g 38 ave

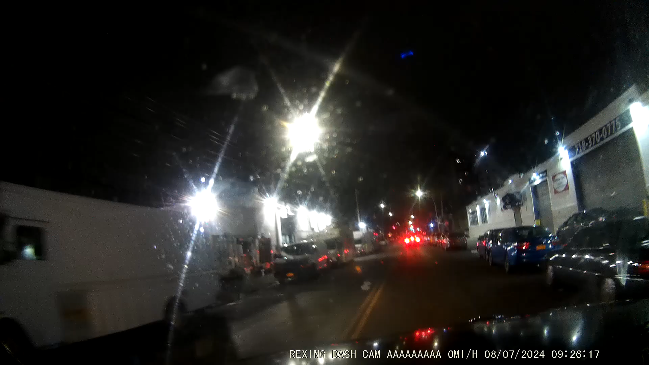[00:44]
And I, you know, I was like, I don't want to do the job like that. What the fuck is this? I don't know. I don't know what he's doing. I guess he's making a, a U-turn, but, you know. Not a U-turn spot, no U-turn spot with a truck behind me.